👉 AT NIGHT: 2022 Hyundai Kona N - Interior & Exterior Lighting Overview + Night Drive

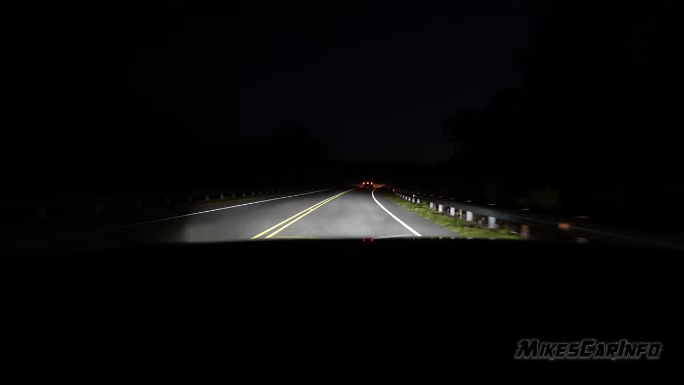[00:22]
Hey, this is Mike. Thank you so much for choosing this video. Tonight, we're checking out a 2022 Hyundai Kona N at night. So this video focuses on the interior and exterior lighting of the vehicle. Check my channel for the full overview. This is a separate video. So first, I want to point out that when you turn the headlight switch to the complete off position,
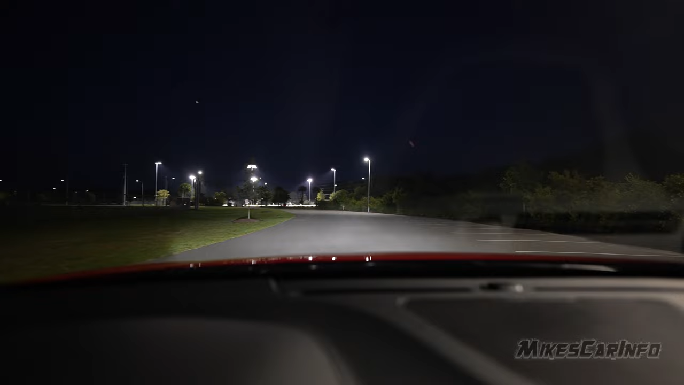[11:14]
You know, maybe it'll help. This vehicle does have automatic high beams as well. So Hyundai does a pretty good job with their automatic high beams, but we'll see if we can leave them on. Some vehicles seem fine, but then they start flashing at the drivers and have to turn them off.